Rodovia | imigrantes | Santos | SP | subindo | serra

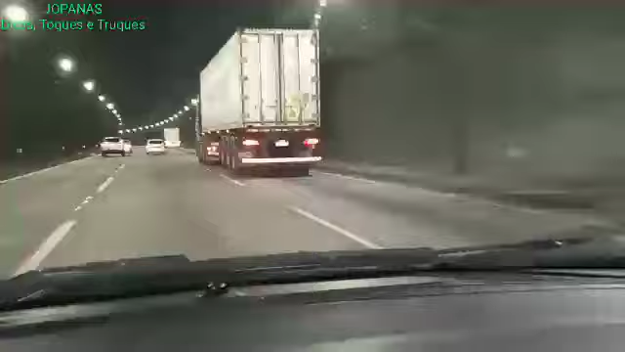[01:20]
Muito bem iluminado O tempo deste vídeo é de aproximadamente 5 minutos e 50 segundos.
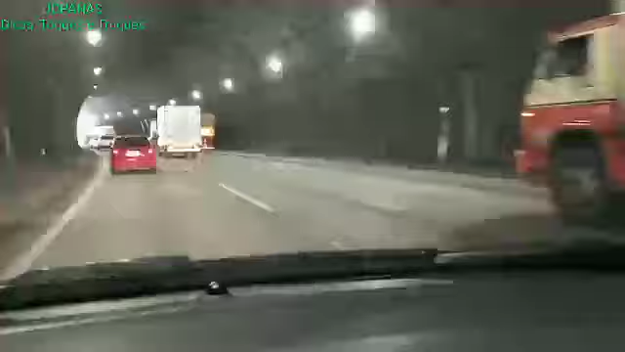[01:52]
estamos chegando no terceiro túnel Fique atento à velocidade máxima para você evitar tomar multas